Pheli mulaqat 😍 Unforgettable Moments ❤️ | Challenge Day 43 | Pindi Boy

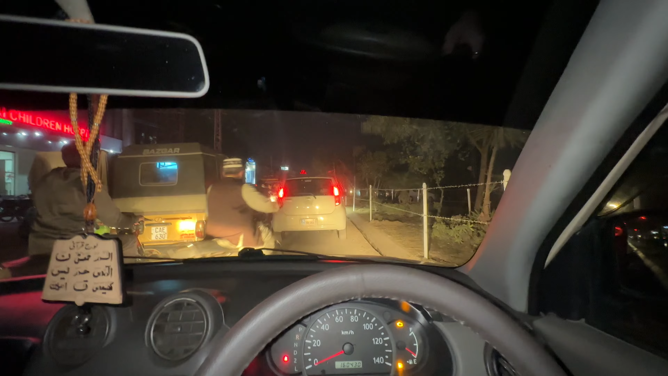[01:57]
आज उसको लेने जा रहा हूँ तो आज ट्रैफिक आ गया इस रोड पे। हालात देखो यार, हालात देखो।